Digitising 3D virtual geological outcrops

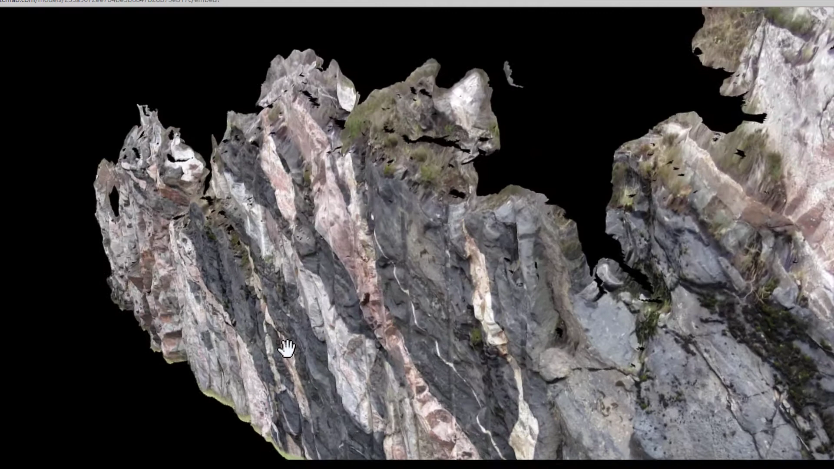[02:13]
Now as this one which I'm showing you right now is a road cut, it's a fairly flat surface but we can do the same
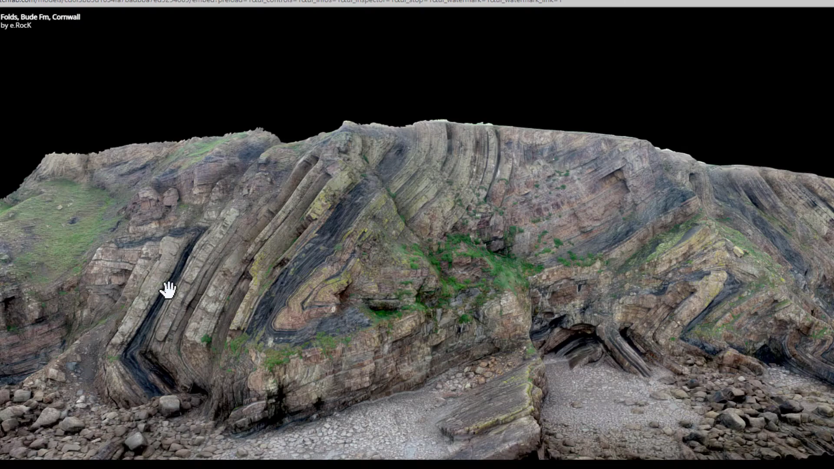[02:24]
thing from much more three-dimensional structures.
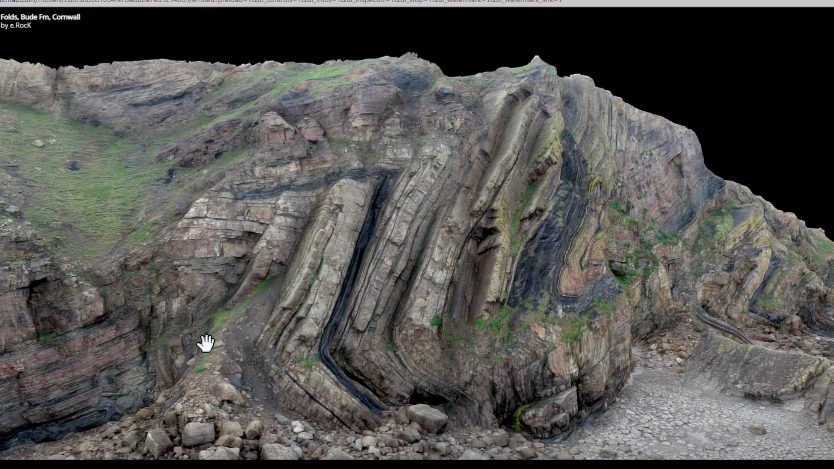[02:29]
So this is an area in Cornwall around Bute where we have a lovely series
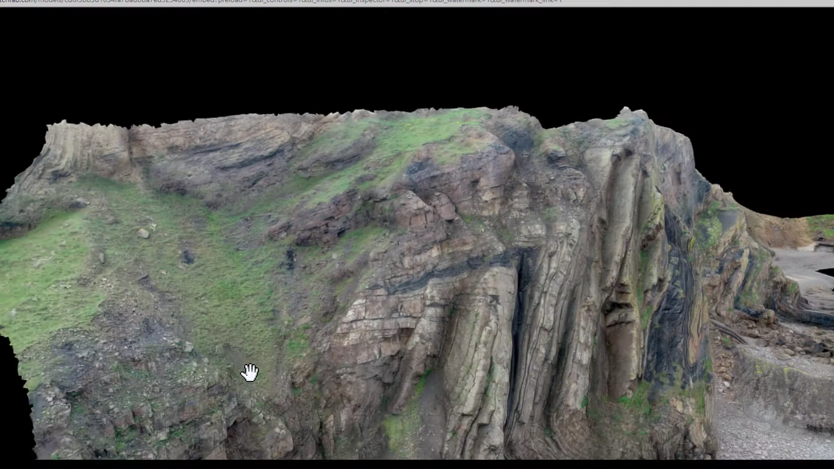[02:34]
of folded rocks which have been stitched together using drone technology.
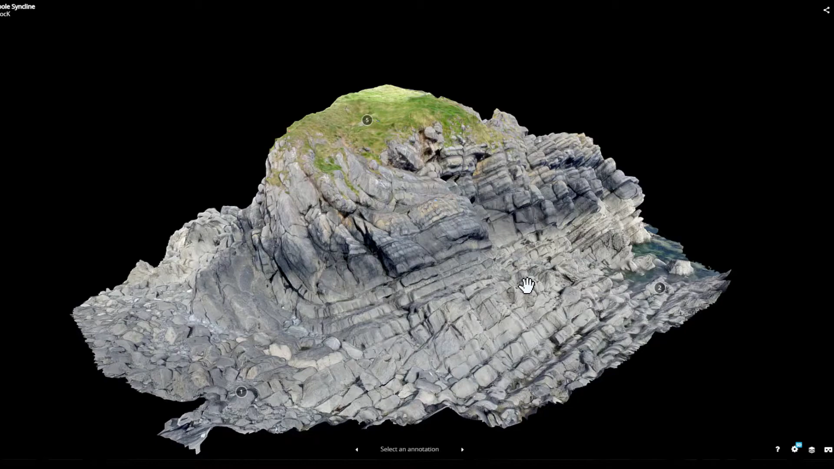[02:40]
The advantage of using this remote sensing or
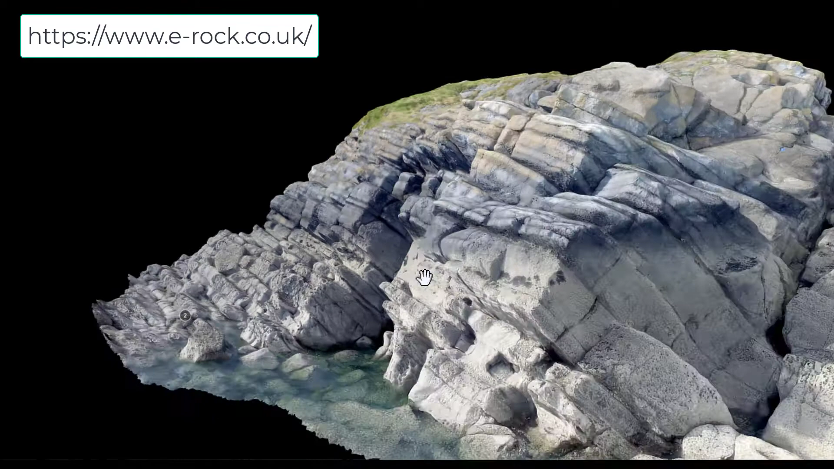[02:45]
manipulation of three-dimensional digitized outcrops is because when we cannot go in the field,
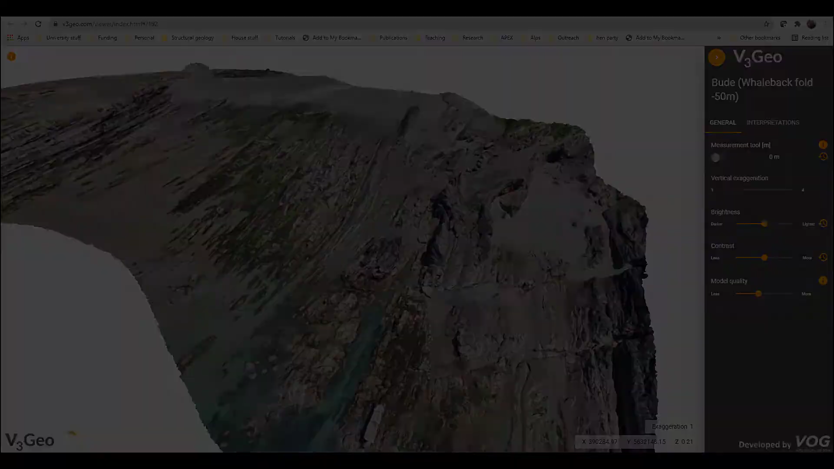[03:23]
With the increasing number of virtual field trips, the use of virtual reality of these three-dimensional
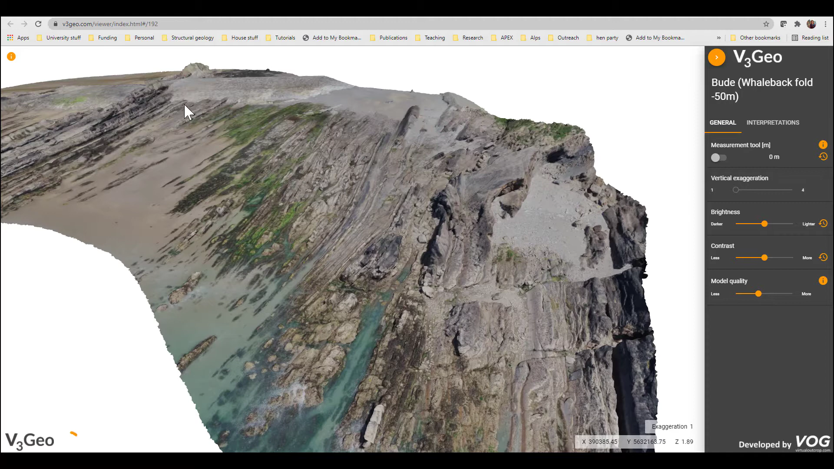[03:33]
digitized data sets and of remote sensing is really important. This is another model that I'm just showing you, which is again from Bute in Cornwall.
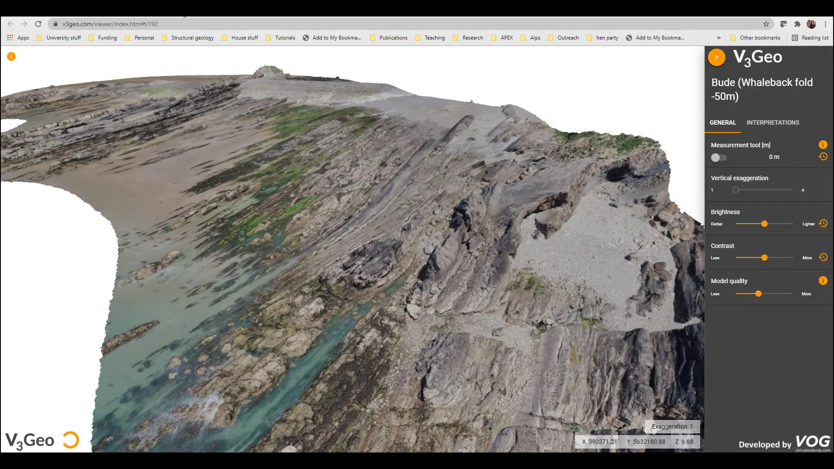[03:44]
This is from a different website called V3geo. Here there are digitized three-dimensional models from geology outcrops from all over the world, so it's really worth checking out.